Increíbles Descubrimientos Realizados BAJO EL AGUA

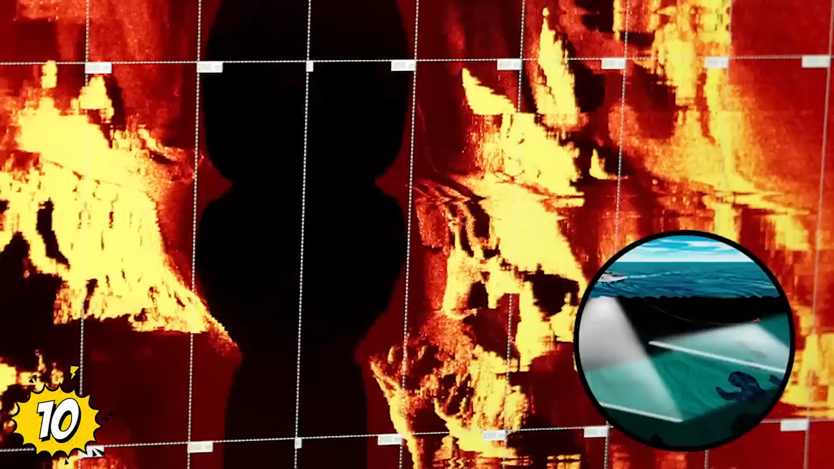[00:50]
Encontraron estructuras geométricas enormes a una profundidad de aproximadamente 37 metros.